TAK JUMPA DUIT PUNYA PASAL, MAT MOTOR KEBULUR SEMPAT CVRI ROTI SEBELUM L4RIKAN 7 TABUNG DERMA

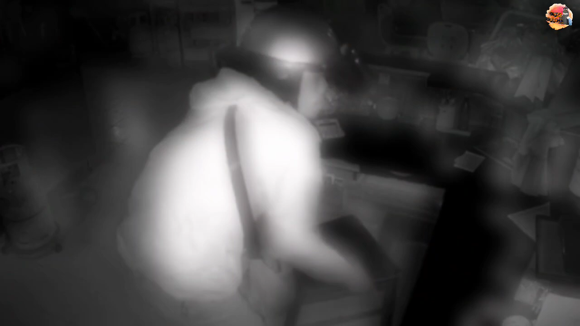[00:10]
Seorang lelaki bertopi keledar dirakam mencuri 7 tabung sumbangan di sebuah restoran dekat Ulu Tiram,
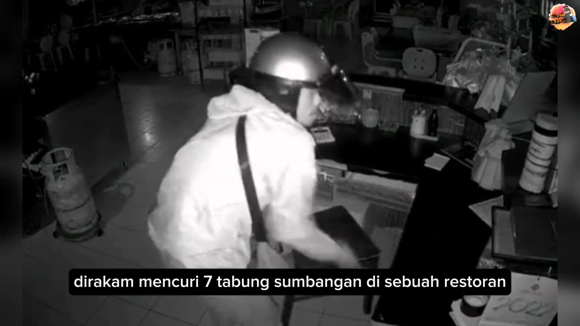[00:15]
Johor pada Ahad.
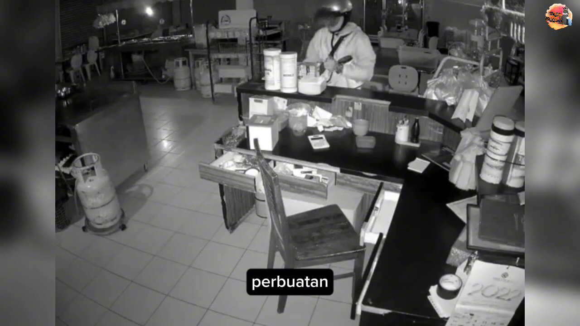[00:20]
Perbuatan yang dirakamkan menerusi kamera litar tertutup CCTV itu jelas memaparkan perbuatan individu berkenaan yang terlebih dahulu dilihat cuba mencuri wang di kaunter bayaran.
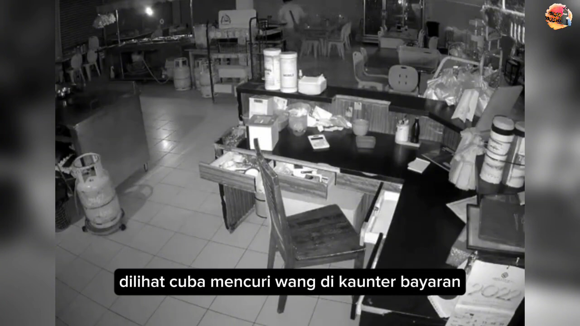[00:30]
Namun, selepas gagal menemukan sebarang wang mahupun barangan berharga, dia kemudiannya terus melarikan tabung sumbangan di premis berkenaan. Menggunakan lampu suluh dari telefon pintarnya, kegiatan itu tidak disedari mana-mana pihak dengan kejadian terbabit dipercayai berlaku pada lewat malam. Dalam pada itu, sebelum beredar dari restoran itu, si pelaku kelihatan turut membawa beberapa roti bersamanya dan ia nyata mengundang kecaman di laman media.